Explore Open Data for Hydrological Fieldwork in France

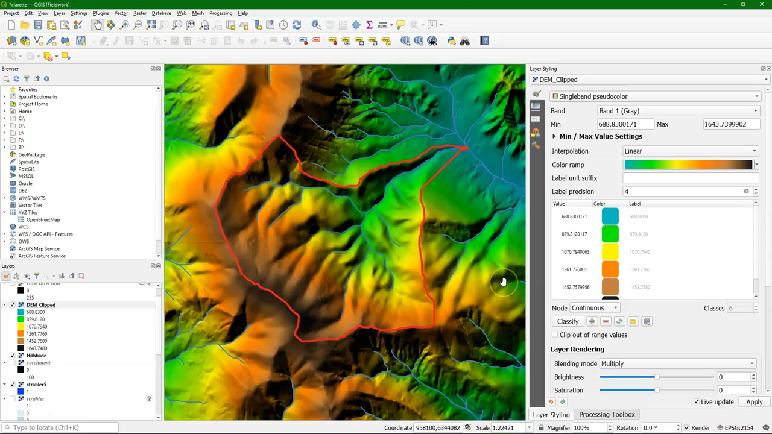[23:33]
Also view it in the 3D view.
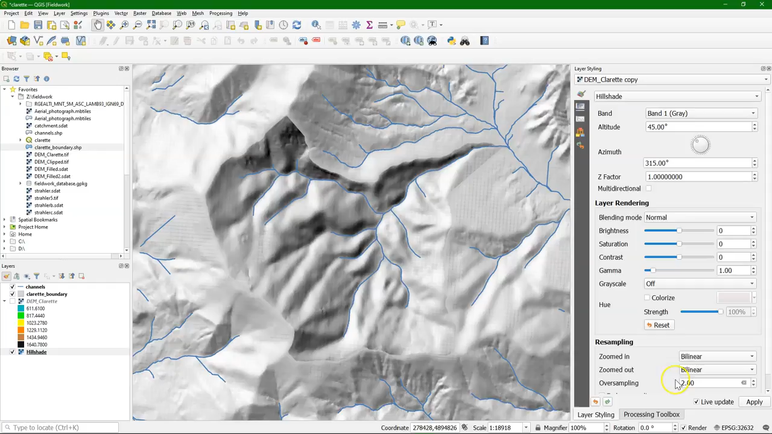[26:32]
And need to change the resampling to linear to make it a bit smoother. And then I can switch on the blending to multiply.
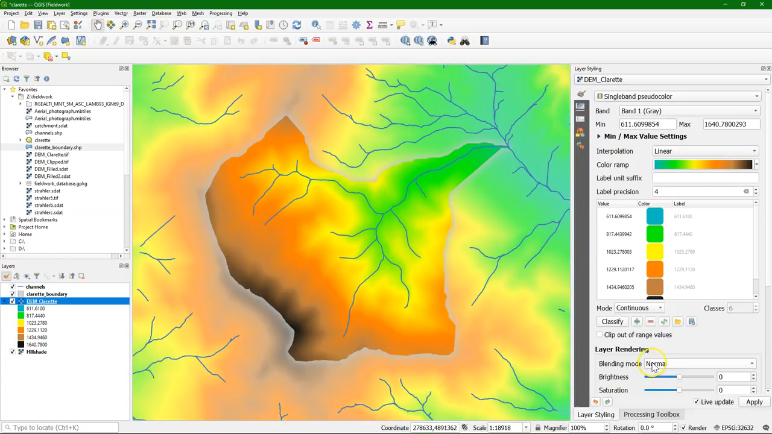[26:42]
And this will give us the shading effect with the colors. And what I miss is a sharp boundary of the catchment. So I add another sub-renderer.
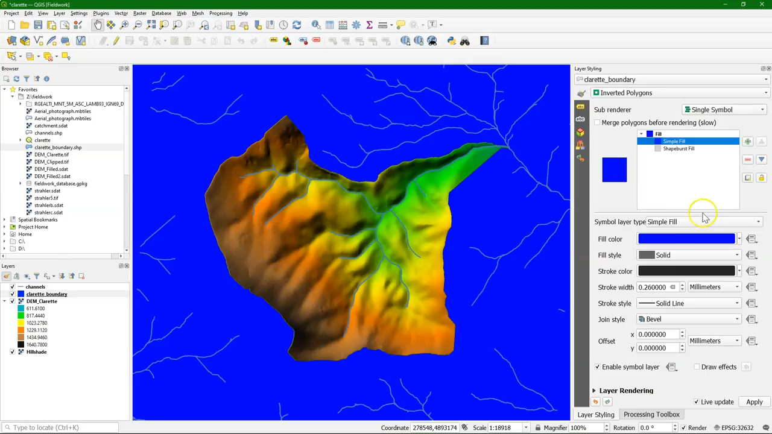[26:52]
So these are different layers. And I add here a black line. I make it a bit thicker. And let's make it red. And fine-tune a bit. Now we also add online layers. With the aerial photographs.
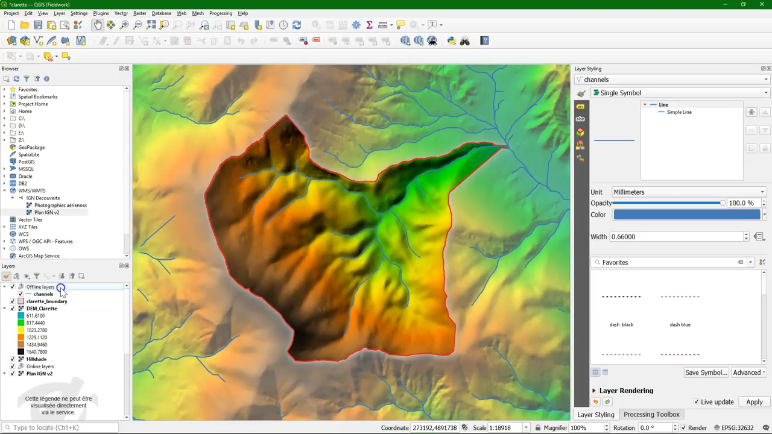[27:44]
You can simply drag the layers and drop them into the group. You can also select multiple and do that. And now we have our data arranged in the groups. So let's go to the French Geo Services site.
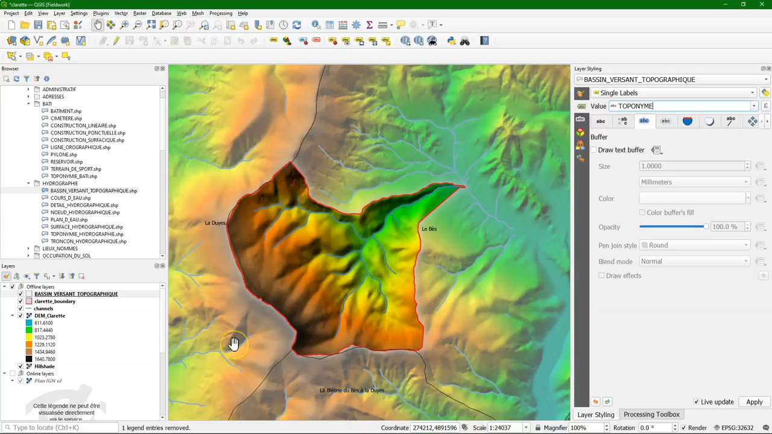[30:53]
We use toponym for the names. And here I see that in the west it is the La Deuille catchment. In the south, La Bleyonne. And in the east, La Besse. Coordeaux gives us the streams. And to make them clearer, I'm going to make them darker blue than the delineated stream. So we can see the difference. We can see that these are bigger ones. But they coincide quite well with the delineated stream.
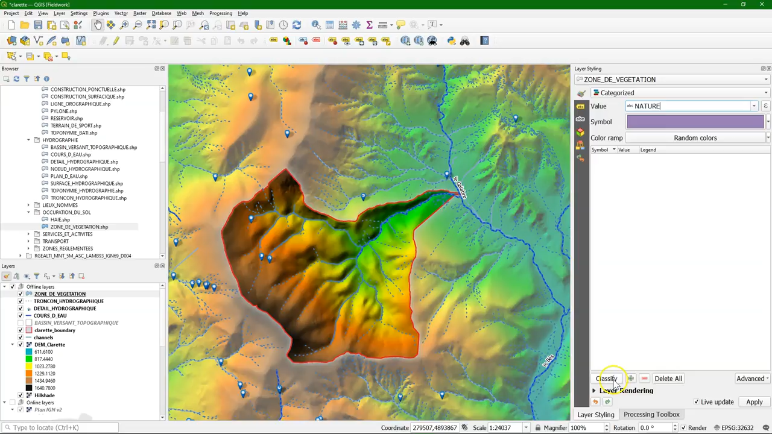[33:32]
And click classify, they get random colors, and we see that these are different forest types, for example.
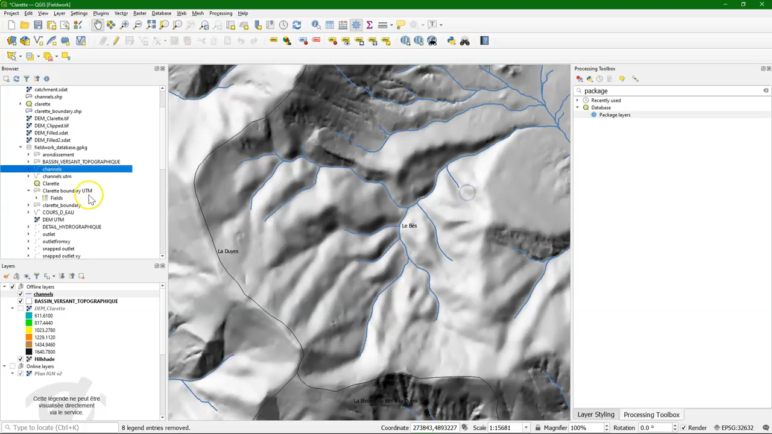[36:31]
They're not visible yet. So you need to refresh. Now we see them. And you see as we add them, the styles are also there. There they are.
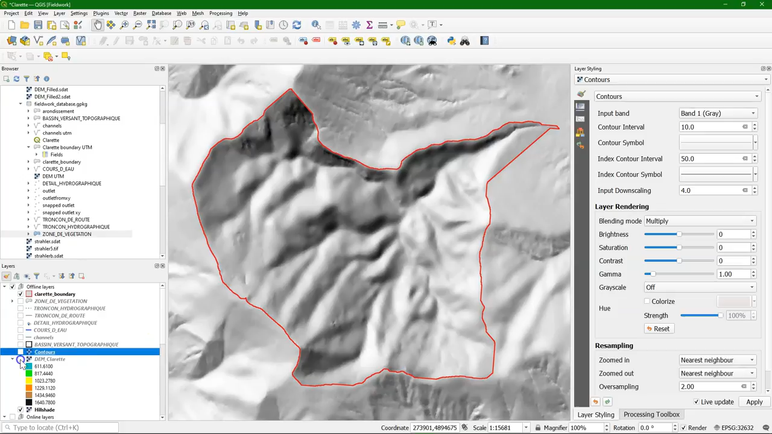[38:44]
I also create themes for the online layers. So one for the online topographic map.